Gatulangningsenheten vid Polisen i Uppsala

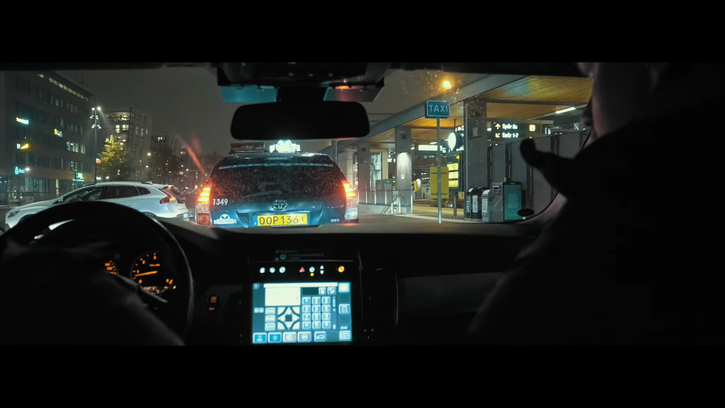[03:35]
Här parkar vi och kliver ur. Ja. Vi får se om vi kan gå ut och göra lite skillnad.
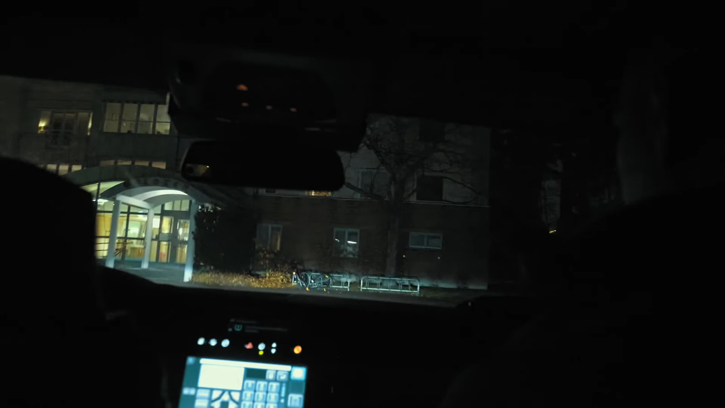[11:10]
Det står öppet sådana här dörrar då. Och grejer till sovrum och skit. Jaaa.